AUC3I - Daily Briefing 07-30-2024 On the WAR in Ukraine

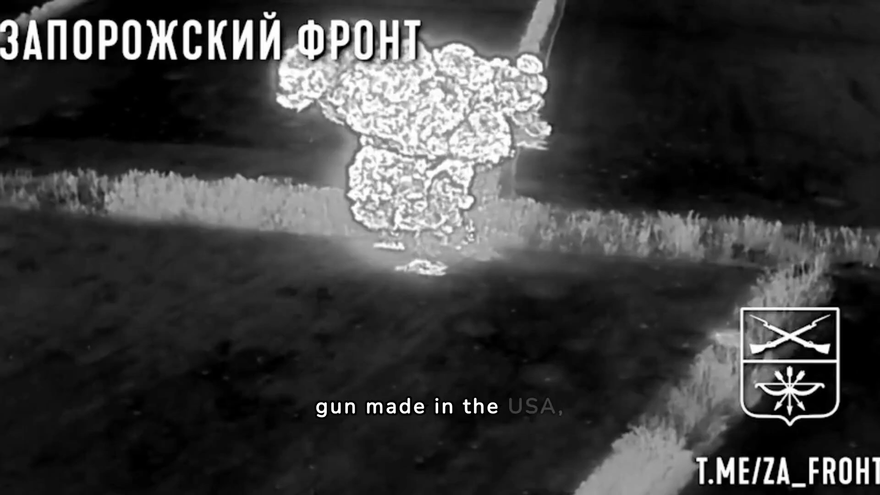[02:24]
two 122mm D-30 howitzers, a 105mm M119 gun made in the USA.